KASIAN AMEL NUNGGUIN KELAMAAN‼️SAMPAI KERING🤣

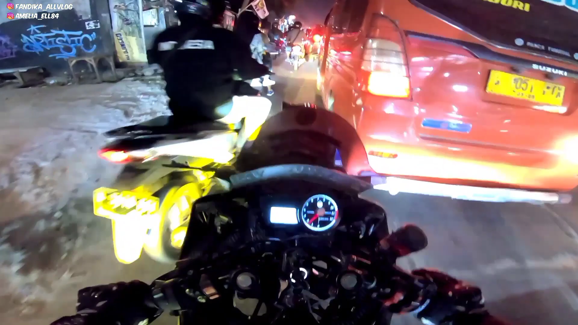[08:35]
Ini auto marah-marah ini cuy. Taunya jalannya macet parah, gila.
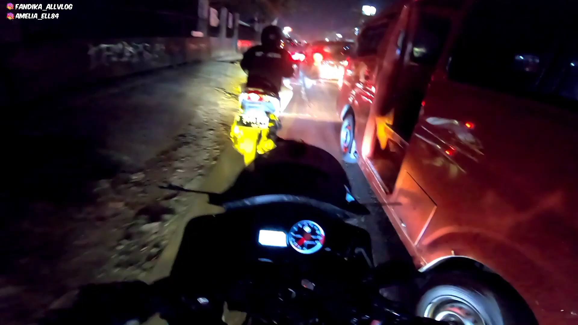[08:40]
Mesin gua nyampe pak ngahing kia cuy, bunyi.
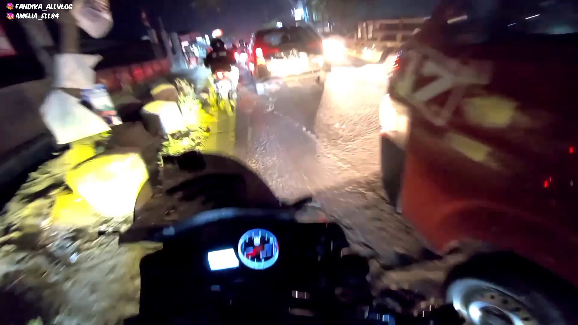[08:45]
Gila panasnya ya Allah.
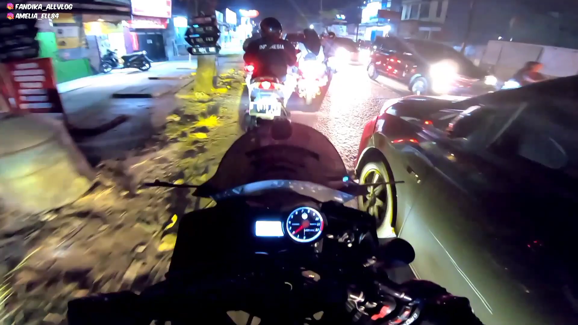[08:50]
Gila guys, ampun panasnya. Gila macet ini, motor pada mau kemana gitu ya. Malam mingguan pada macet semua, anjir, pada keluar semua ini makhluk-makhluk pribumi. Mobil, motor, gila. Cil, anjay.
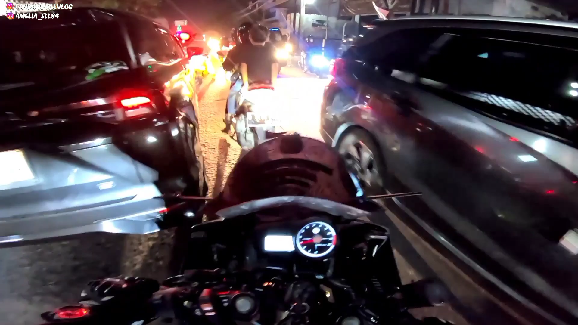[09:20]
Bocil. Anjir, gua sumpah ini mandi keringat euy.
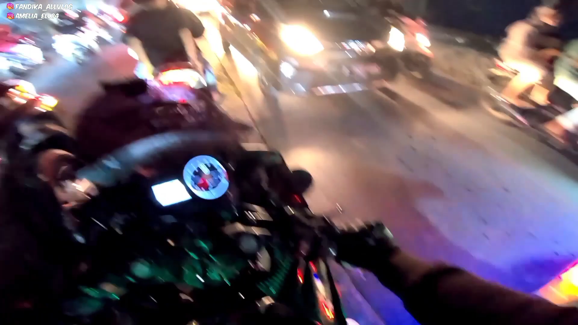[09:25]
Panas banget tuh, di lengan aja kayak air ngucur gitu cuy, ini mengalir.
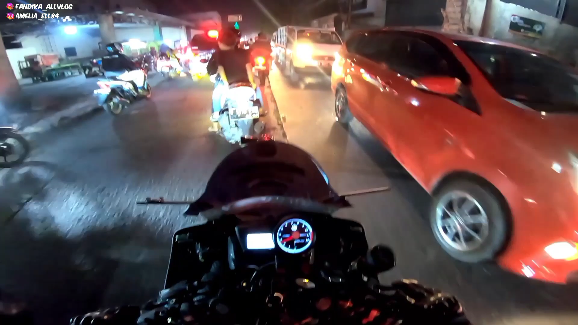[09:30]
Aduh, gila panas banget ini. Wah, parah, nggak ada jalan lagi cuy, kecuali ini satu-satunya jalan lewat sini cuy, nggak ada jalan alternatif cuy, ini jalan satu-satunya lagi cuy. Aduh, soalnya nggak tahu juga, kalau si Bucat mungkin tahu cuy, kalau gua nggak tahu gitu ya.
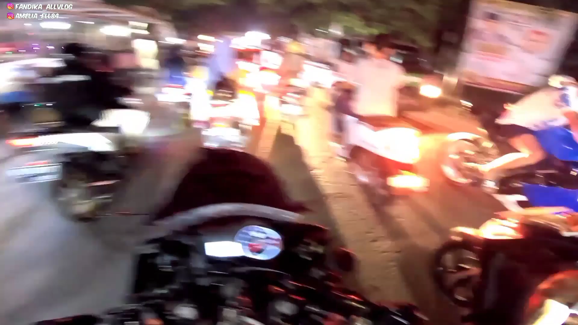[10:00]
Yang tahu gue cuman jalan satu-satunya jalan ini kalau ke rumah si Bucat, cuy. Aduh. Gila benar-benar macetnya parah, udah kayak tahun baru, cuy.
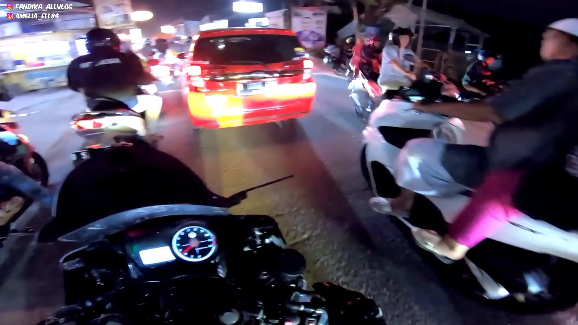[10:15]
Ketiup. Aduh, mesin gua panas banget ini.
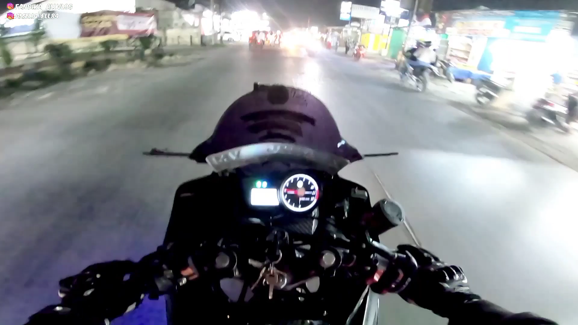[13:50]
Tuh, lihat, kagak percaya, ini agak mendingan. Tadi mau macet parah jalannya. Dikira aku bohong kali. Tuh, lihat. Yoelah. Mana ada, bohong. Macet banget tadi mah, buset. Sekarang agak mending, longgar tuh tadi mah. Yeh. Yoh.